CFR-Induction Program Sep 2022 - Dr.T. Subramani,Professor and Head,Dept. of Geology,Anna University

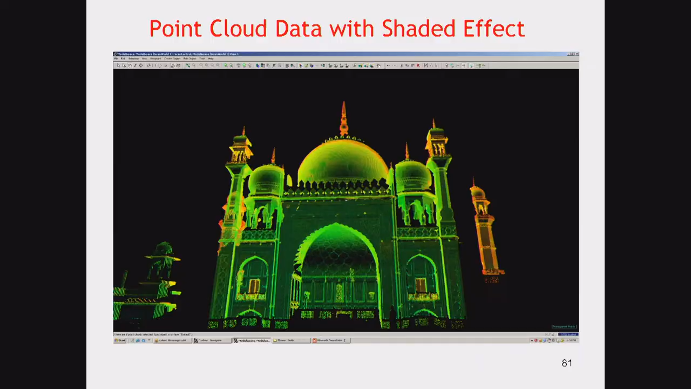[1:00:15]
Once you generate pine clouds and all, you can get these type of, say, images. You can get drawings also. You see, CAD overlay is also possible. If you have CAD software, yes, you can use.
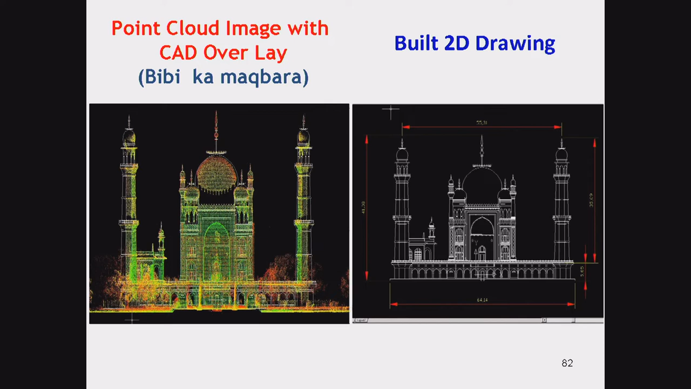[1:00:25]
If you have AutoCAD, yes, you can use. 2D drawing, you can get excellently. Quickly, very quickly, you can get.
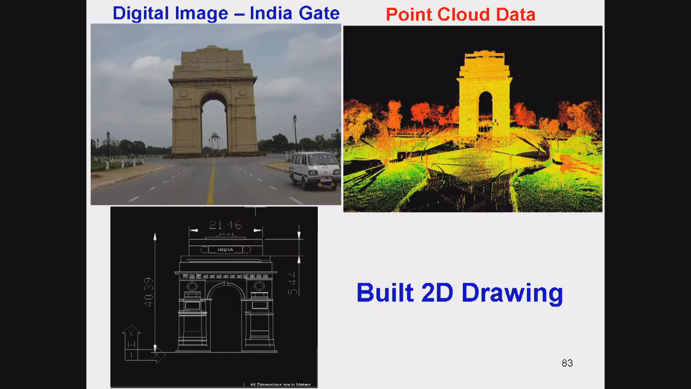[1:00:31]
Similarly, here, India gate. What happens? This India gate is exposed to this instrument. Even everything is covered. Then, you can get the 2D drawing.
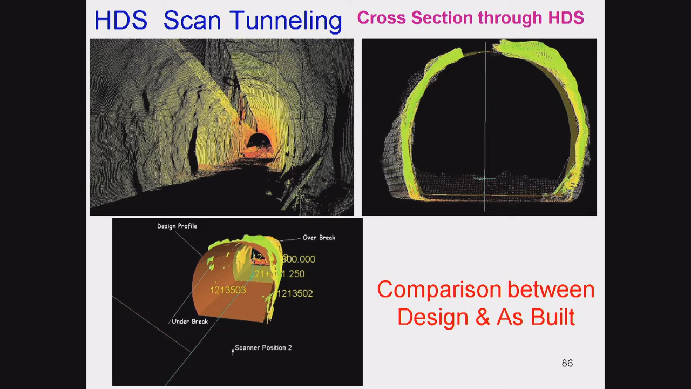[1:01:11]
So, they are using this particular technology. Cross section through high definition surveying. Then, comparison between the design and as it is constructed now.